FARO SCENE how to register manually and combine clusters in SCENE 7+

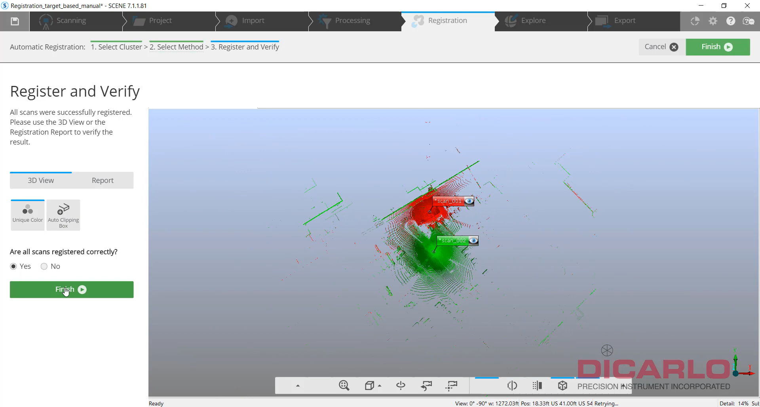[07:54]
we can see that the data came together we can actually see the report saying oh we're
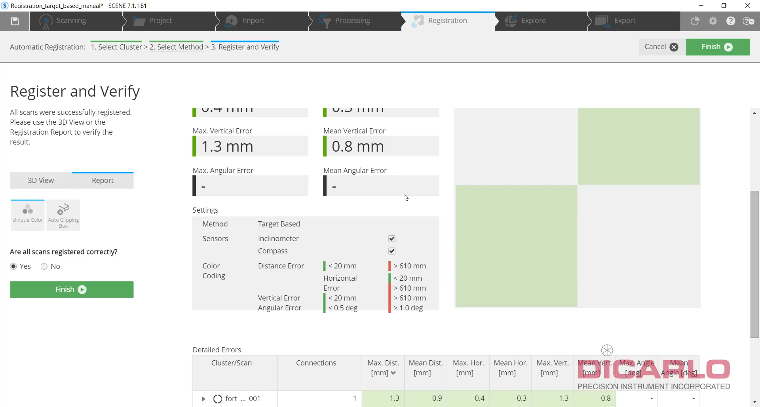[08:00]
only a millimeter and almost quarter off which is
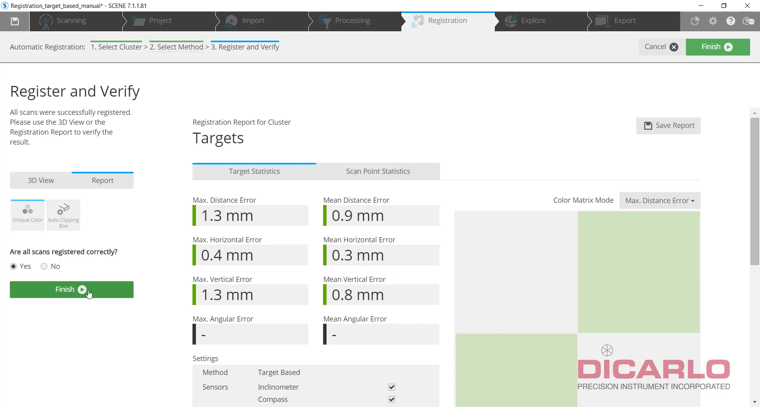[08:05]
perfect hit okay if i go back into my explore tab
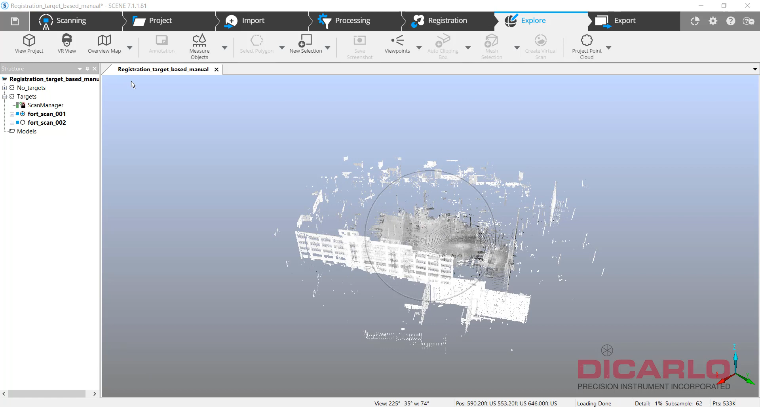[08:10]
it's now trying to show me both clusters together but we know only the second cluster which is this one is actually registered so
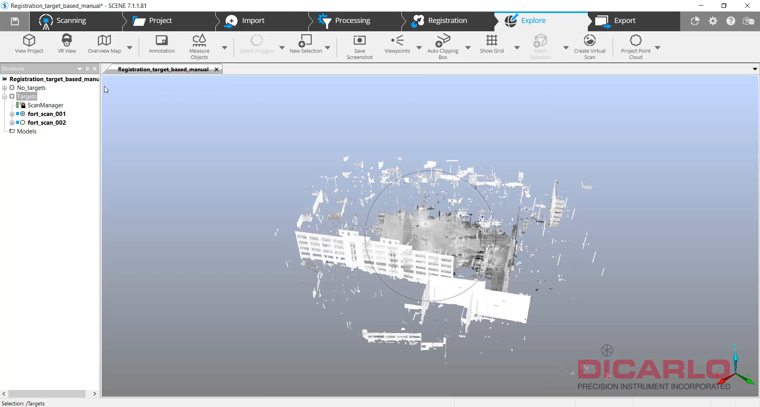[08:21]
i can close this view and just view it in 3d uh in an isolated fashion but we should be able to see
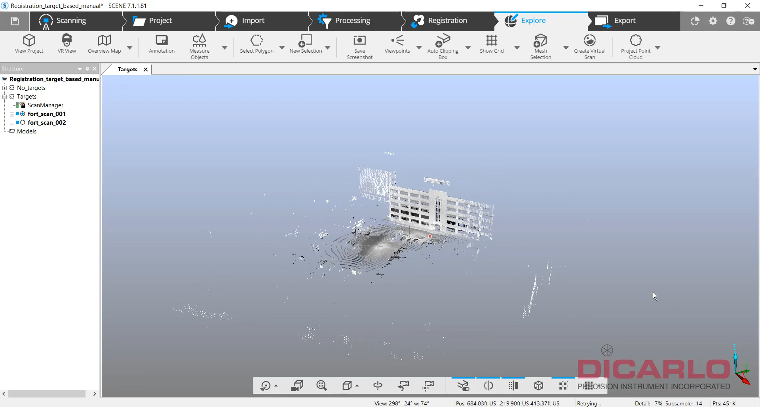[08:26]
that we went from wherever we are
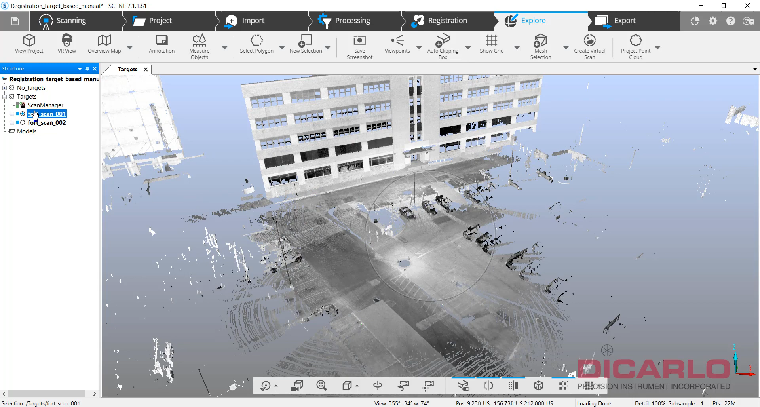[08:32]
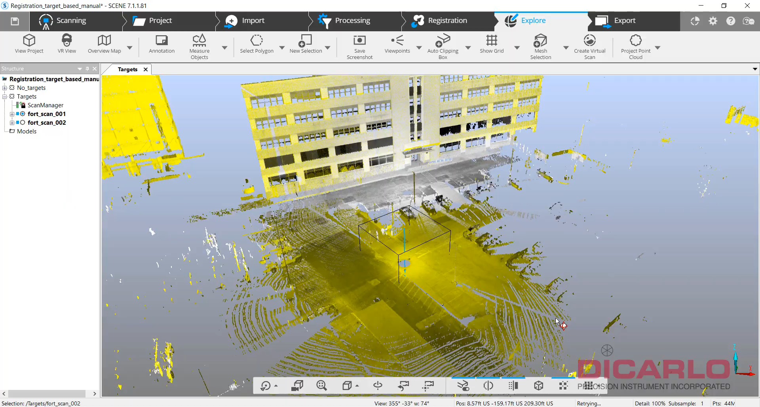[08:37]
to wherever you went afterwards and looks like it's okay once again i want to do a little bit of checking
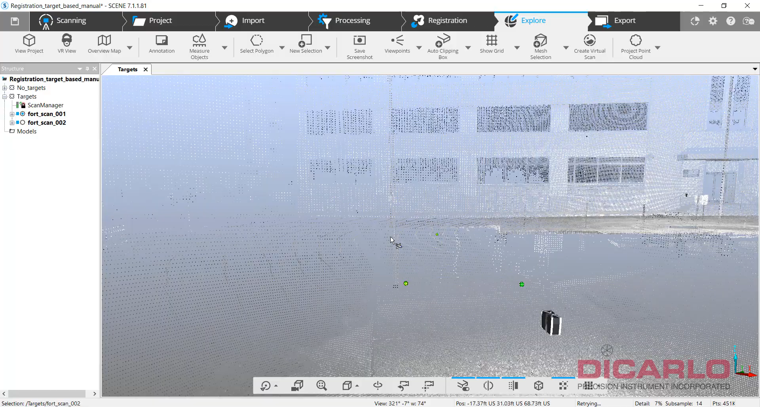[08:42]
see that the spheres are round nothing's crazy and it looks like everything's working okay
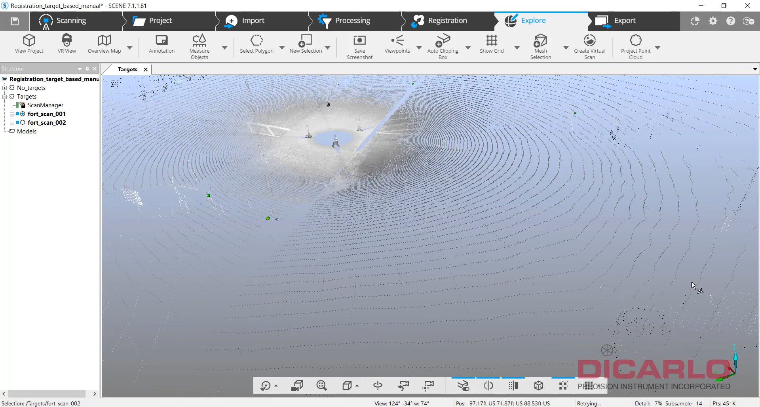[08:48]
and my results that i saw before are
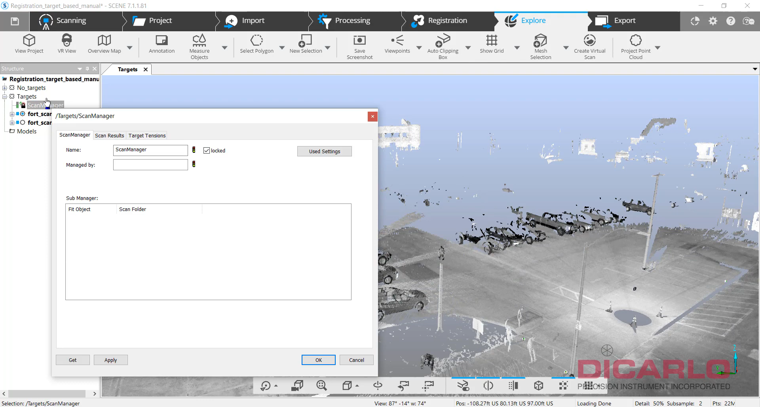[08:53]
in again in a little spreadsheet that you can kind of see that the three spheres that we used to tie the two scans together were recognized to a accuracy of
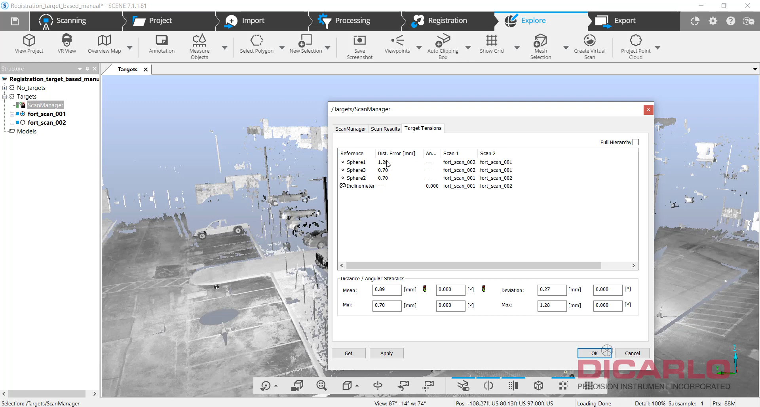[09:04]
about the millimeter and a quarter here so i'm happy all right so this is done let's do some registration
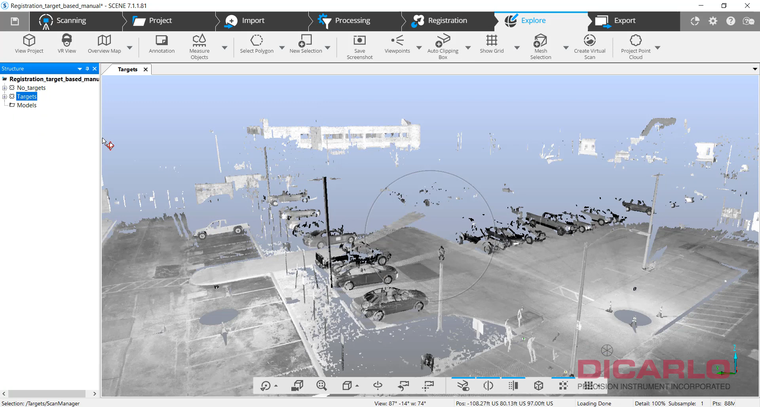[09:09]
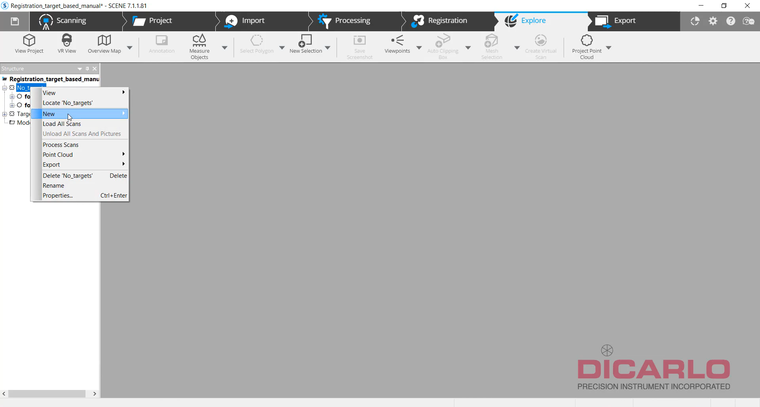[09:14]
on the second cluster here which still is not working because we haven't initiated the
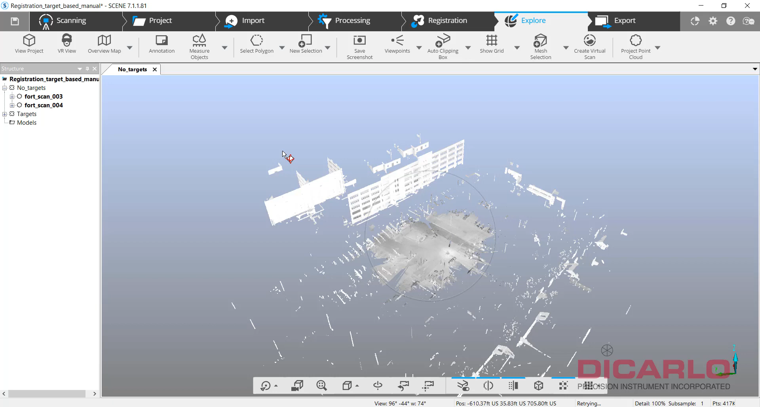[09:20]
registration process so you see that there's a scan here and a scan here which are completely misaligned and what i can do is instead of doing targets and that's what the name of the cluster is i can actually run an automatic registration on it
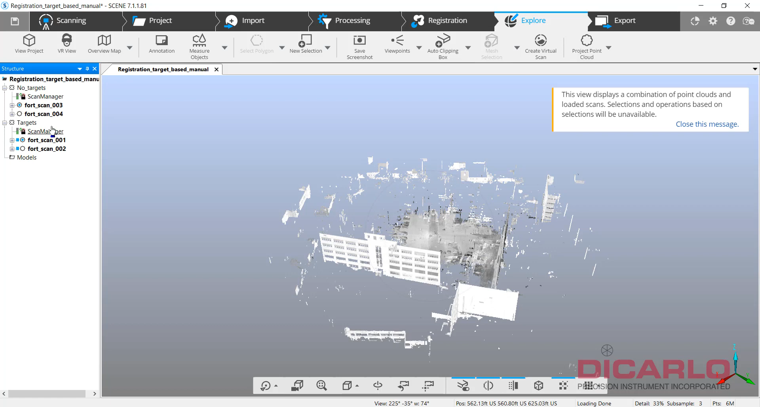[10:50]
clusters that are not aligned to each other yet but are working individually so if i view my 3d
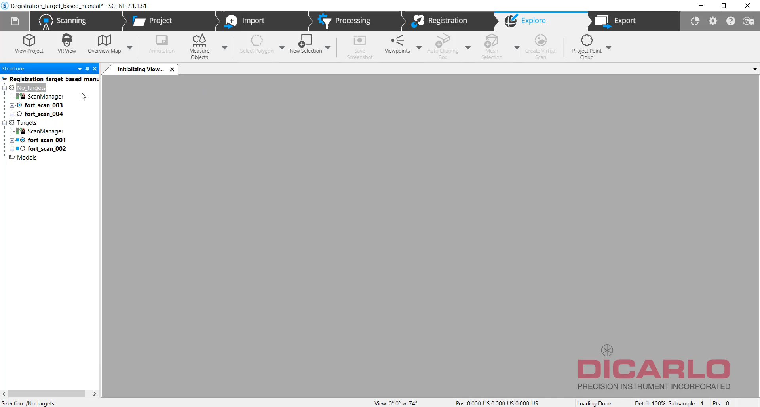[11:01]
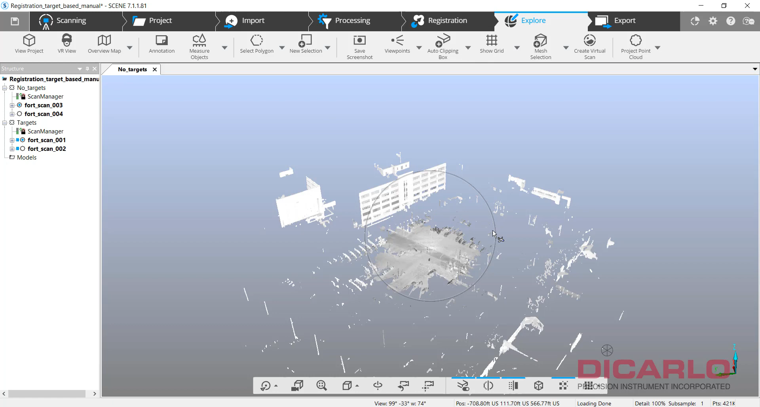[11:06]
data on the cluster called node targets whereas before it was misaligned now it is aligned properly
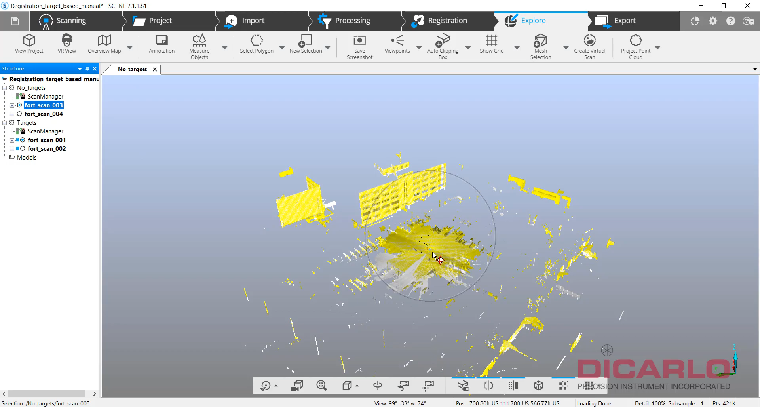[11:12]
again i didn't use any targets so i won't have any
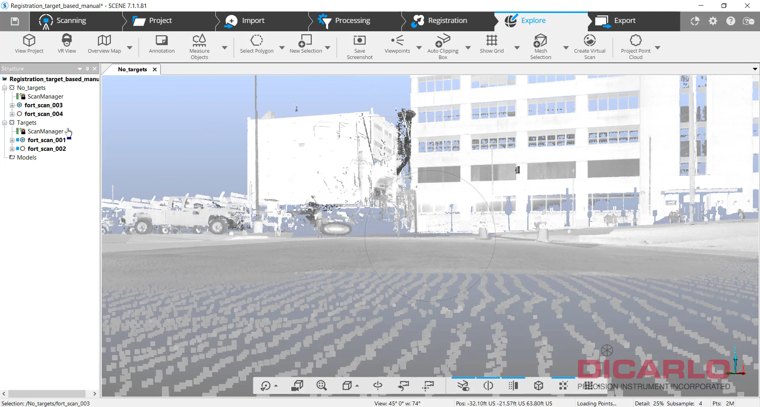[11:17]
actual target data in my scan manager so my scan manager just tells me how much overlap there is and what the expected mean error throughout the two scans and the number of points that it was trying to match to themselves so 27 935 points